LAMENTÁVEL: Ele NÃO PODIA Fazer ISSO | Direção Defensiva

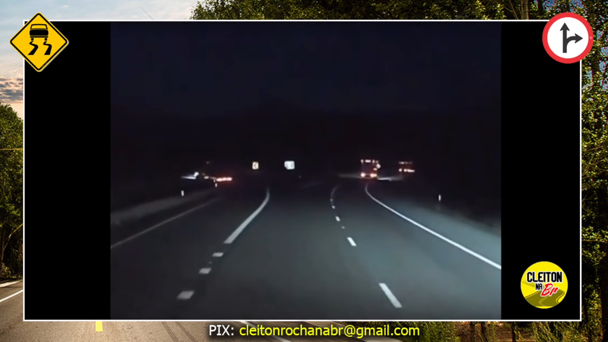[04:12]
Ele tá preparando aqui pra entrar na faixa da esquerda. Veio a carreta, tentou entrar. Foi ali pela faixa zebrada, perdeu o ponto de equilíbrio e já era. Olha aí. Mais um. Pessoal, é aquela coisa.